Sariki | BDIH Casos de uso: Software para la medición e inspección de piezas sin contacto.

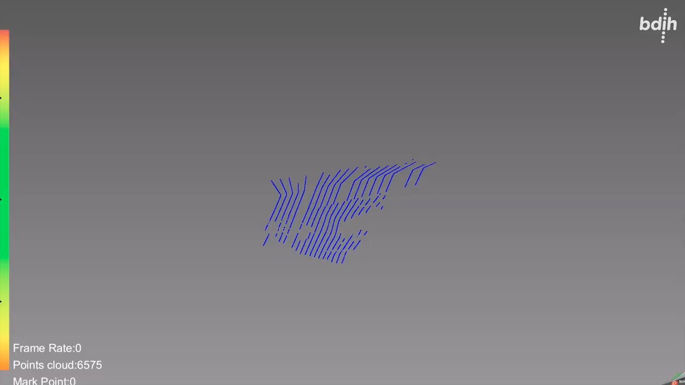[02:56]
Hasta el momento nuestro software disponía de algoritmos de mallado que empleaban la CPU,
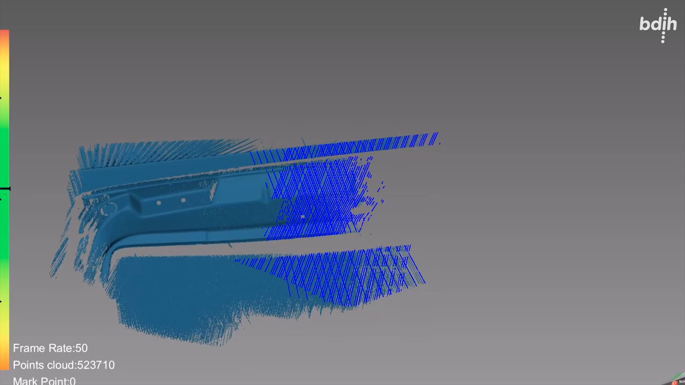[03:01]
que es un procesador genérico utilizado para realizar múltiples procesos.
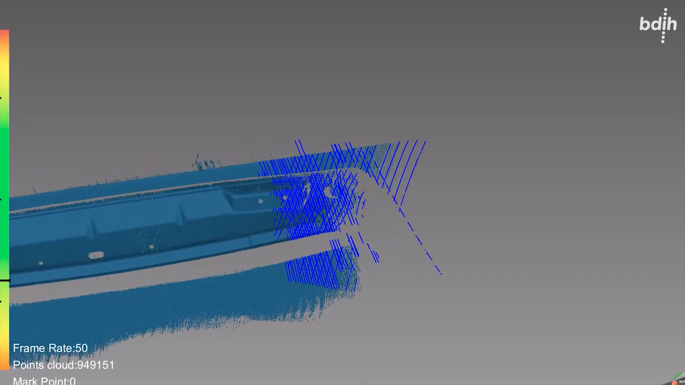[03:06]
Con el proyecto lo que hemos desarrollado y adaptado son algoritmos para trabajar con la tarjeta gráfica,
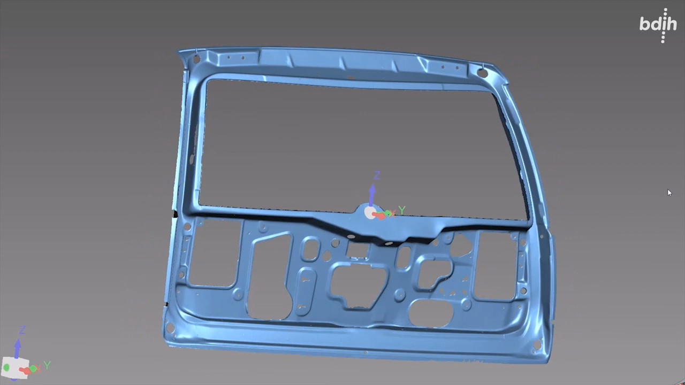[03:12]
GPU, que es un procesador específicamente adaptado para cálculos matriciales, cúrculos vectoriales y por tanto se adapta
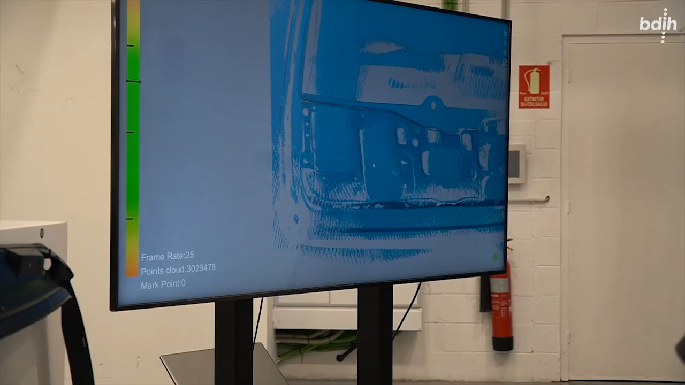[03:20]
muy bien y es muy eficiente con este tipo de operaciones de mallado.
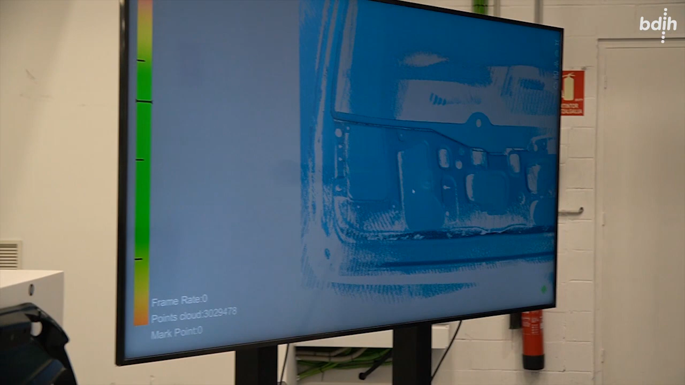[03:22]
Con esto lo que hemos conseguido es reducir significativamente el tiempo de inspección y hemos conseguido instalar el software en procesos de fabricación de muy alta cadencia donde no solo la precisión,